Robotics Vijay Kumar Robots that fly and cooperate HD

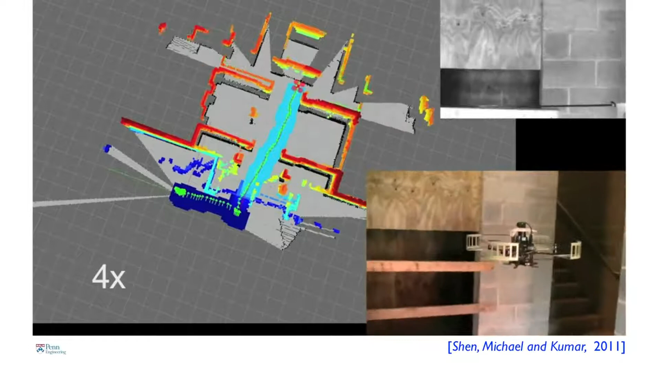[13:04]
It figures out where it is with respect to the features. And then estimates this position a hundred times a second,
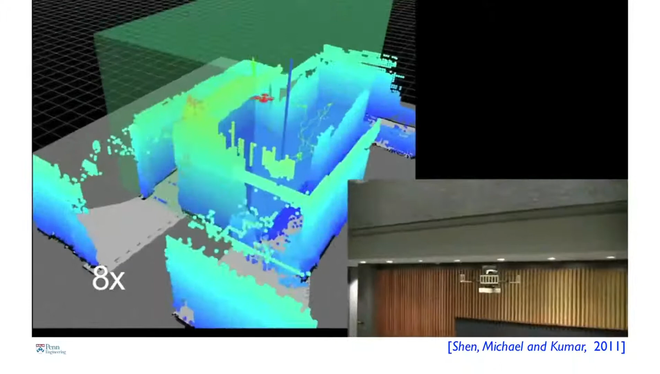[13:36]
the robot is not only solving the problem of how to go from point A to point B in this map, but it's figuring out what the best point B is at every time.
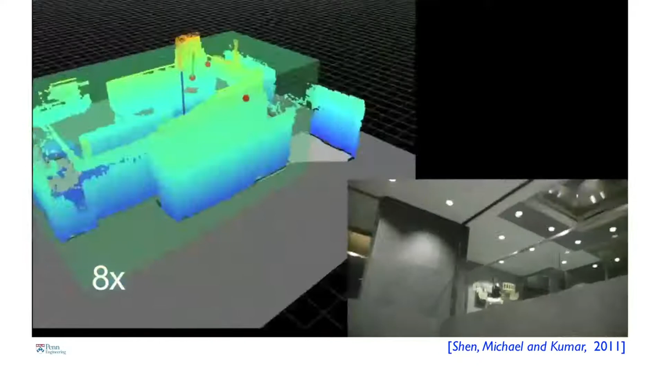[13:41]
So essentially it knows where to go to look for places that have the least information.
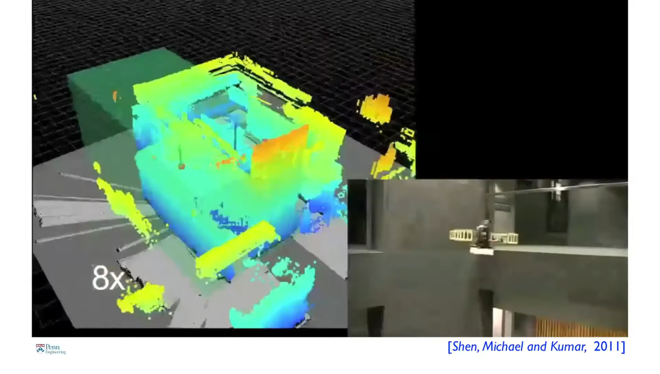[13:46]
And that's how it populates this map. So I want to leave you with one last application.